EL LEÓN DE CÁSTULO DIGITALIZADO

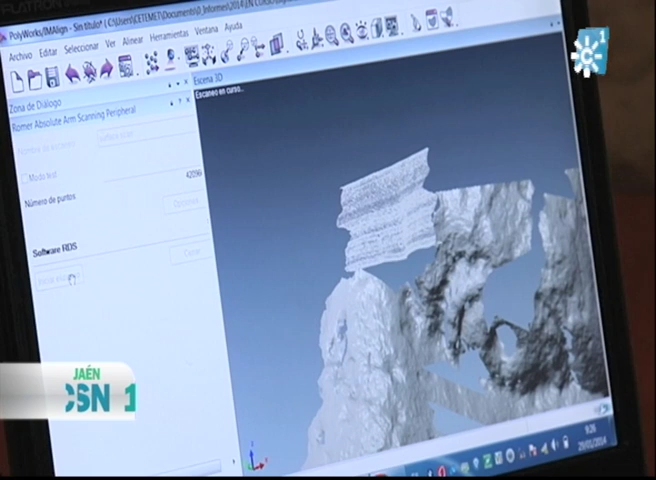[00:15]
Centro Tecnológico Metal Mecánico Linerense gracias a los miles de millones de líneas que el puntero láser está sacando.